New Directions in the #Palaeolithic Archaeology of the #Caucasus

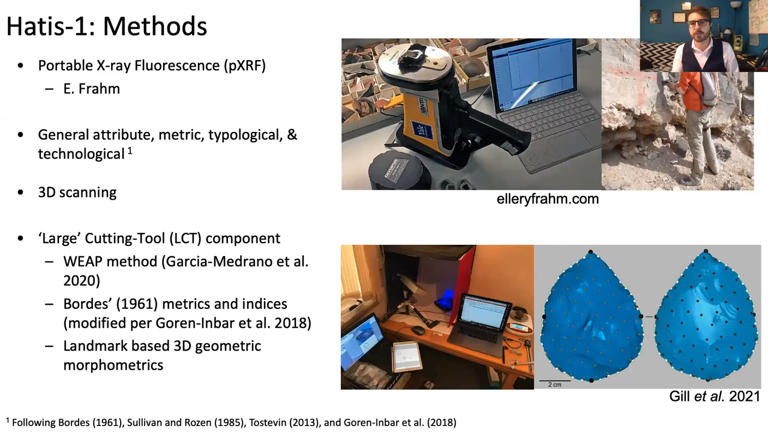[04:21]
including the WEEP method for understanding Handac's production, using BORD's original metrics for looking at Handac's shape, and even simple landmark-based geometric morphometrics. So turning to the results from the site, let's talk first about toolstone.
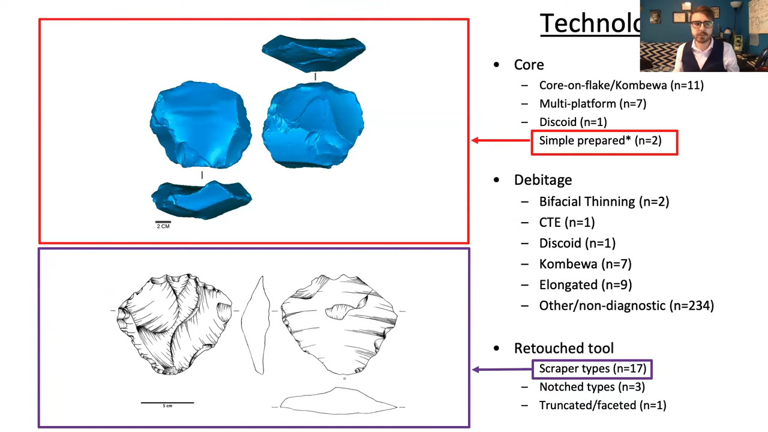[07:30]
And both of these cores and these flake types are very similar to what we have at Norgary 1, and also at Laodiceulean Context in the Levant, right? So further making those connections. Turning to the large cutting tools at the site, the hand axes.